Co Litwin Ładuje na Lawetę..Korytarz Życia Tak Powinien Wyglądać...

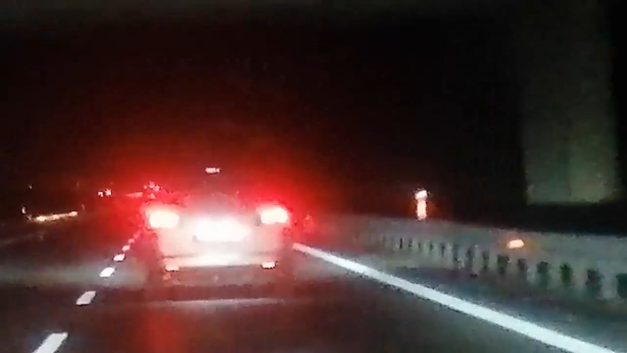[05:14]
Widzicie? Astra Jakieś ma zamontowane stroboskopy Tak się przetrę palcem Jej majątki cały czas mruga tylnymi Świat ma być dziwne Wiem, czy to widać Nie widać, tak bardzo Łuna się robi